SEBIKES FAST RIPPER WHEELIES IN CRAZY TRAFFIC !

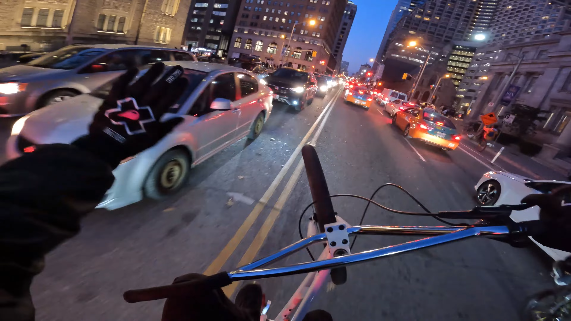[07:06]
This is super oh my god. Yo, that was crazy. Oh, let me get in here. Oh yeah, maneuver out there.